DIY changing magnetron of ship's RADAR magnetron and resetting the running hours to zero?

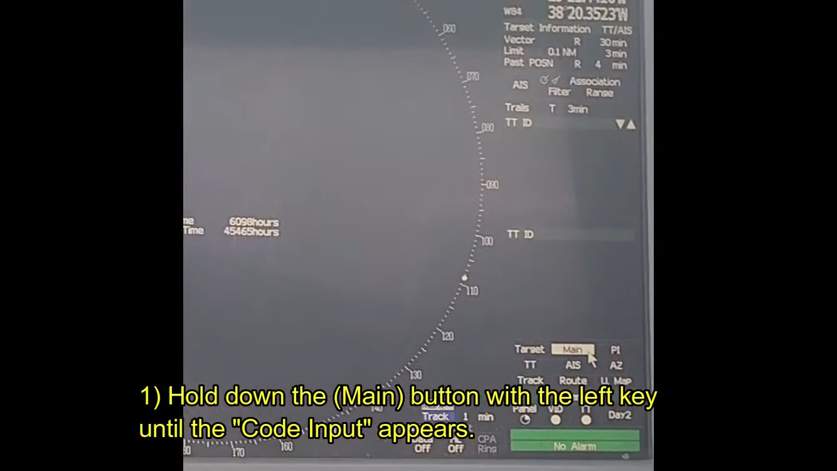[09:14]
Gamit ang left key ng mouse, click main and hold hanggang lumabas yung code input.
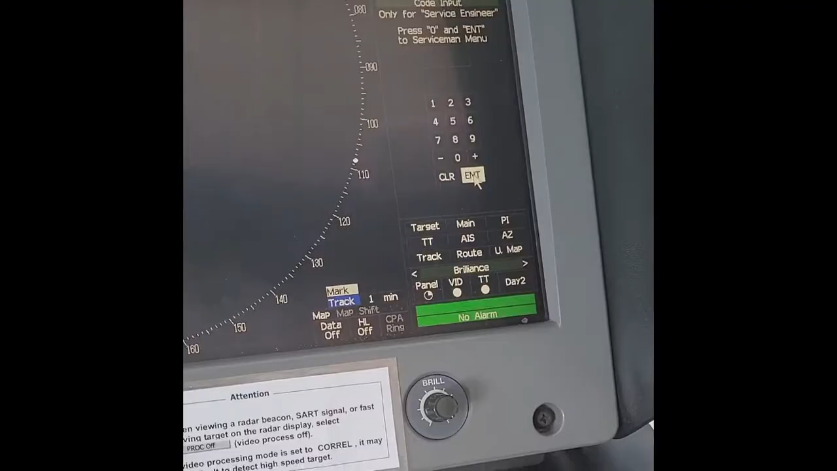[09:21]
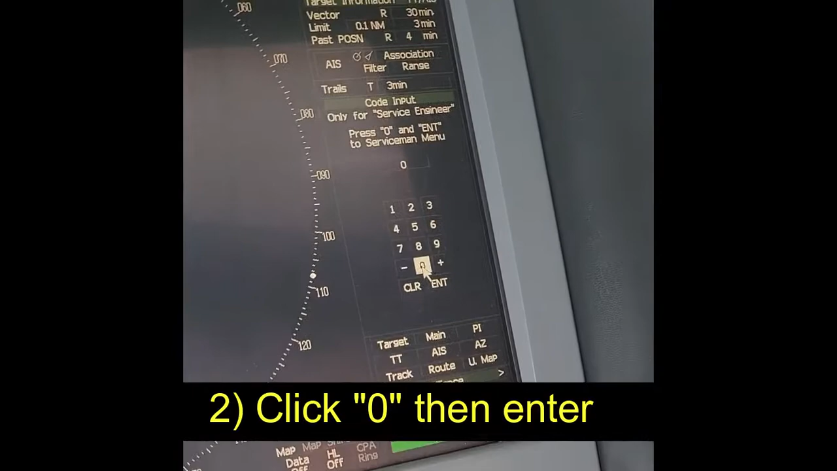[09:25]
Zero and enter, lalabas na yung maintenance menu.
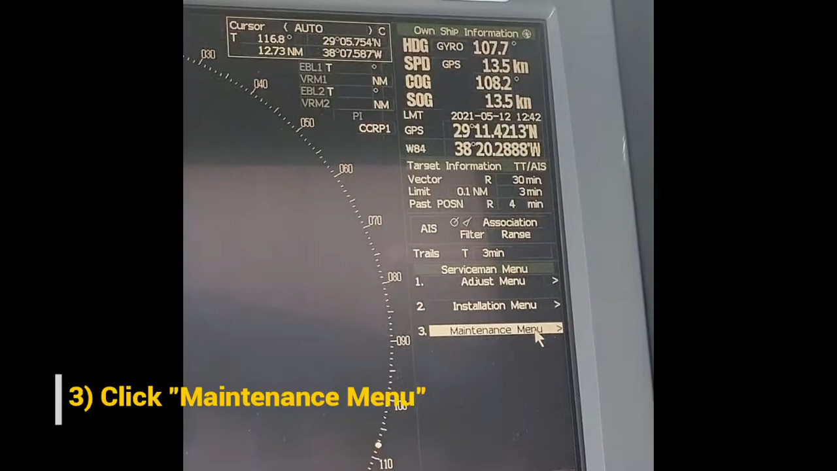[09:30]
Then click maintenance menu, select 5, TXRX time, select 1,
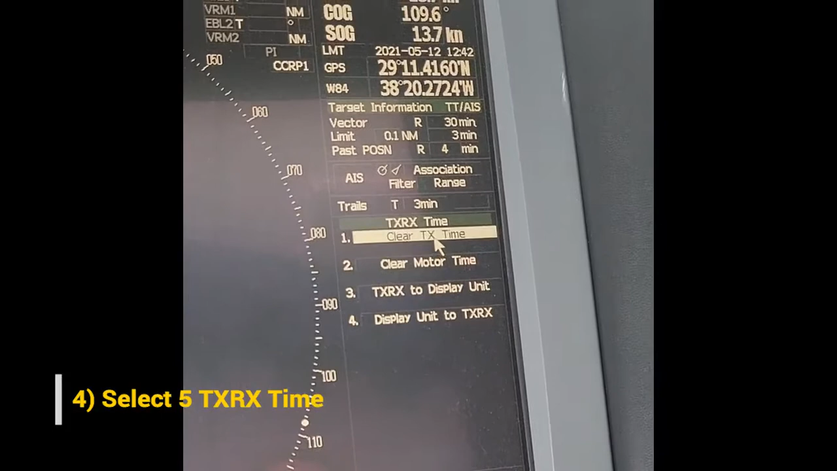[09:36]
clear TX time, are you sure? Yes to confirm, then exit,